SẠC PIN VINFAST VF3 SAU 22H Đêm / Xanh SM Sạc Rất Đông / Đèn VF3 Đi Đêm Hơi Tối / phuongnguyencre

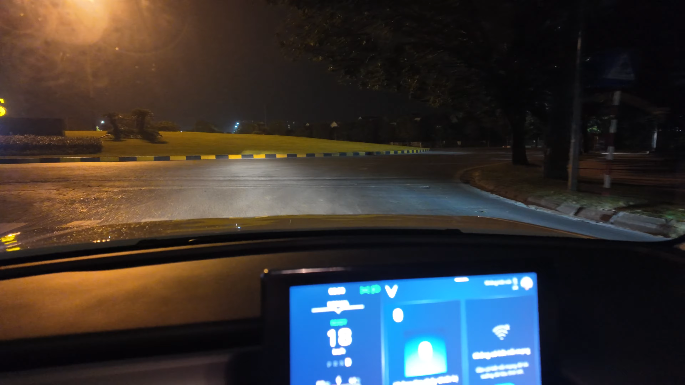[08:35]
Tối một tí Thì mình sẽ quay cho mọi người Mọi người sẽ thấy nó Rõ hơn À đây rồi Chỗ này cũng hơi tối Đấy mọi người có thể nhìn
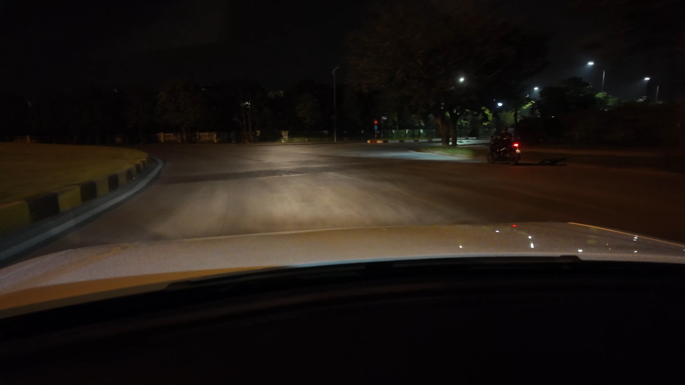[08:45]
Đèn Khá là ok mà Nhờ Đấy để mình pha lên Đấy đây là đèn pha Mọi người nhé Thực sự là mình thấy nó cũng Cũng vừa đấy Nó không sáng bằng lắc a Nhưng mà Mình thấy vẫn là ok Tại vì con này là con xe đi trong phố Mình phải đánh giá con xe này là xe đi trong phố Mọi người nhé Nên là Cũng được
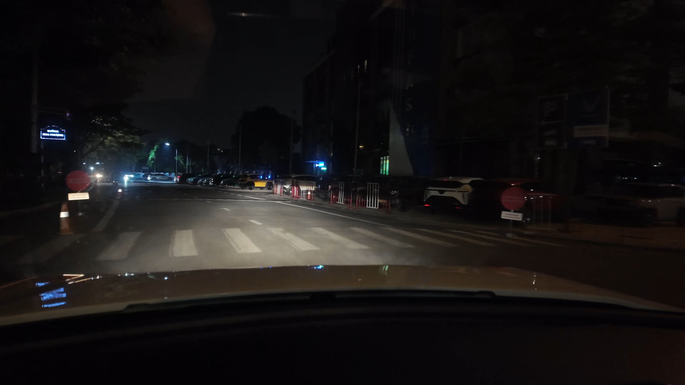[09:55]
Ôi à Mà nó đông thật mọi người Ôi đông vậy Hết slot luôn Thật sự anh em xanh SM Sạc rất là đông mọi người
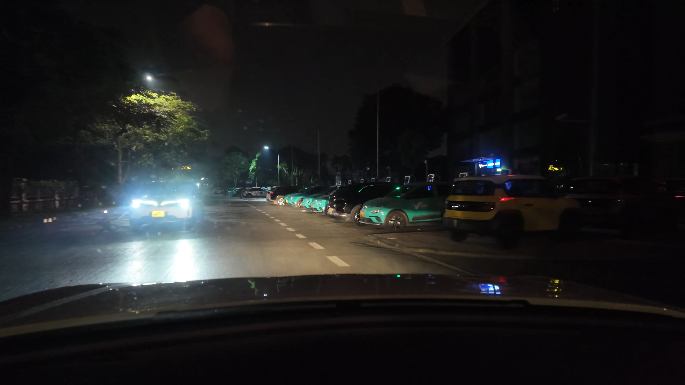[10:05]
Hết slot thật rồi
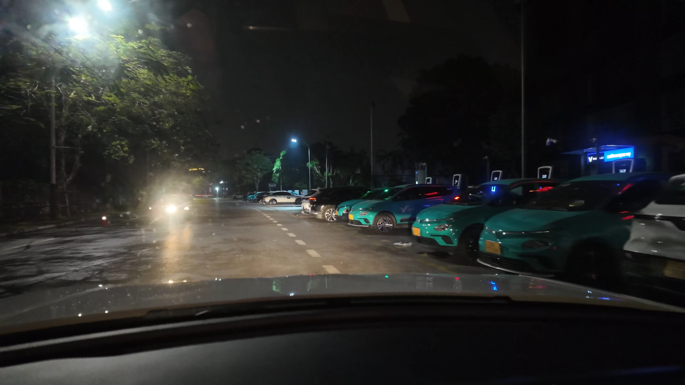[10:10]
À đây Có một slot Có một slot ở đây Mọi người nhé Để mình lùi vào Mình sạc